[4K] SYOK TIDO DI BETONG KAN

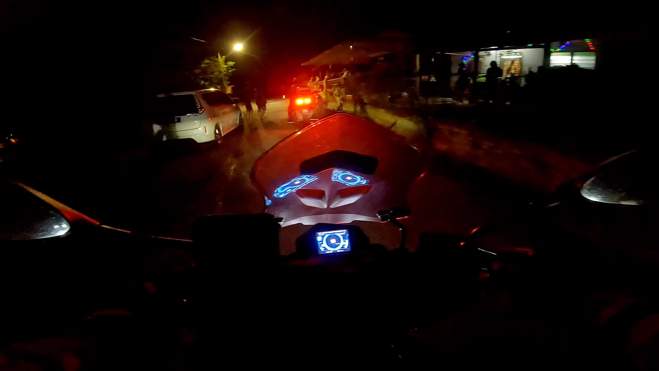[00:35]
Sesat lah abang, kena return balik lah.
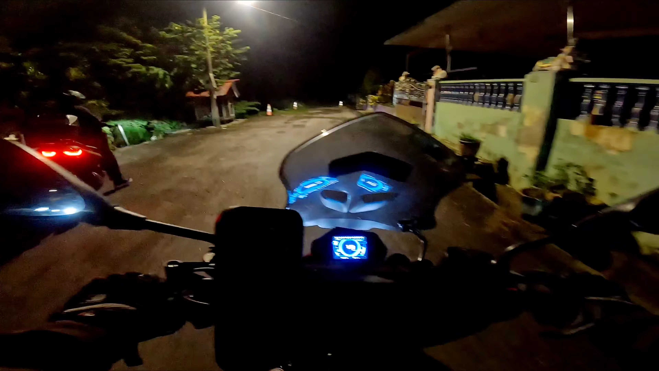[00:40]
Aduh. Oh. Huskies. Ada anjing huskies.
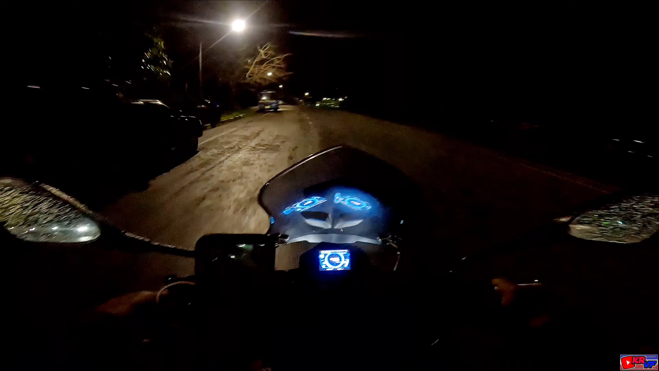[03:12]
Alright. So kita nak cari kedai Abang Zon. Kita nak settlekan insurans Cik Mat saja kita. And then kita akan makan. Lapar dah. Lapar gila ni. Yang ni dia orang lain tu nak makan dah settle dah. Kita je belum. Alright. Kita teruskan lagi perjalanan kita. Kita sambung lagi nanti kalau ada benda yang best kat depan. Oh ni, nanti hati ni sini. Jalan licin tu sini. Banyak orang dah terjatuh kat sini. Aku pun hampir-hampir macam licin je jalan ni. Siap betul. Oh, Rabu Kalimantan.